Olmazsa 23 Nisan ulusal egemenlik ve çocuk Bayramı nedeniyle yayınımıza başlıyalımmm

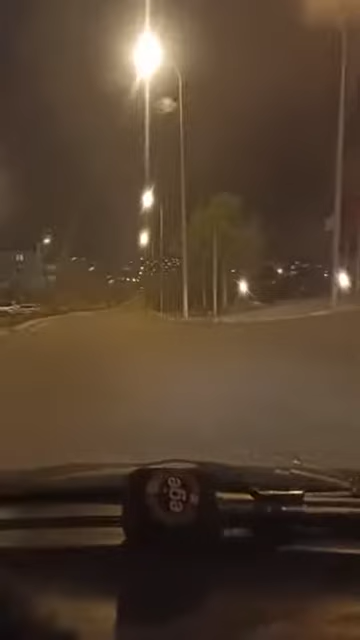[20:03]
telefon çekiyor. Yolla aydınlık. Sokaklar aydınlık. Ondan sonra şey ırılır ırılır yanıyor. Asfalt süper. Adamın tek derdi market ya. Orada market. Aşağı inip alışveriş yapmak zor geliyordu herhalde ona. 2-3 aylığına alsın gelsin açsın bir markette görsün. O da olmaz. Hadi ben sana söylerim sonra bana hak verirsin hadi canım dersin. Ciddi mi? Tamam İbrahim seninle sonra konuşalım. Senin daha iyi tekniklerin var demek ki.